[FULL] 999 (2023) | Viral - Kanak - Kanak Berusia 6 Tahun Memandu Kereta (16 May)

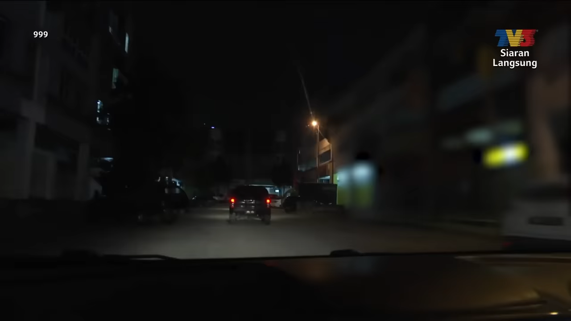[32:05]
Setibanya kami di lokasi sekitar Bandar Puteri Puchong, majoriti pekerja dan pengunjung warga asing yang sedang menghibur lari bertempiaran sebaik menyedari kehadiran pihak berkuasa.